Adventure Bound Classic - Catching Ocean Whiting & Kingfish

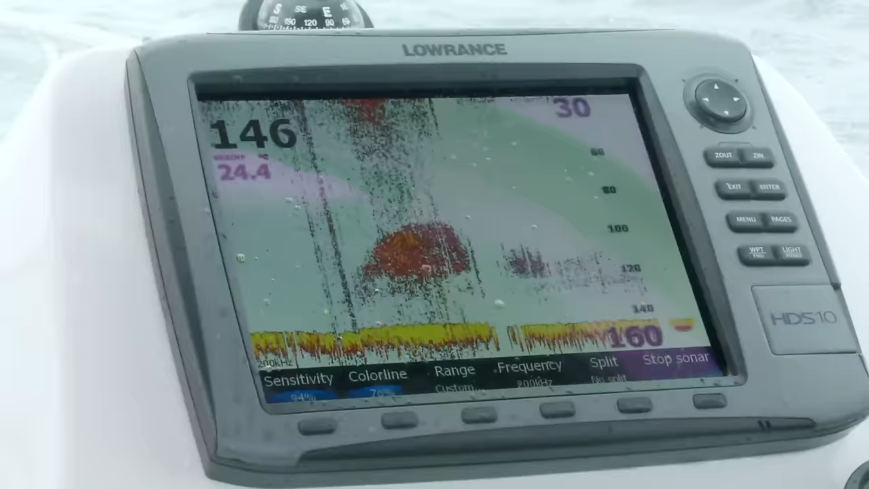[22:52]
That is exactly what we've been looking for. A big ball of what should be slimy mackerel. Quinny's all loaded up there. We've got the scattering of bait here.
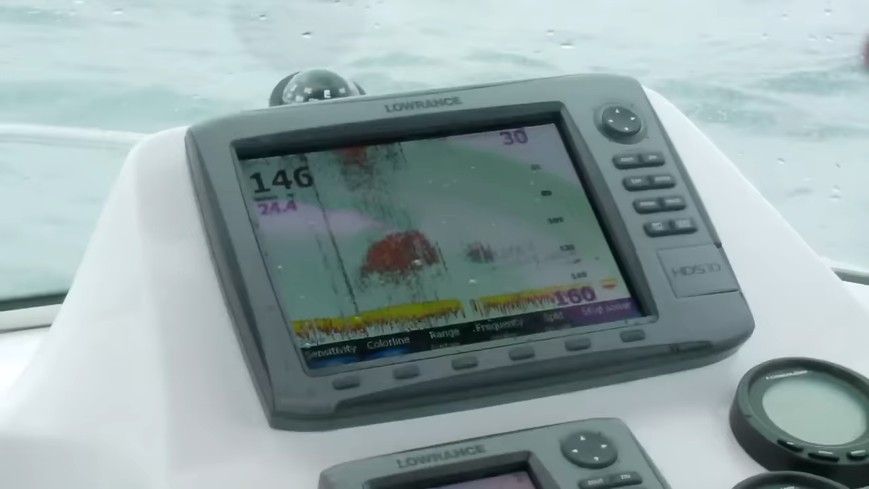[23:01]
I've just been holding that boat back into the wind just to keep us over it.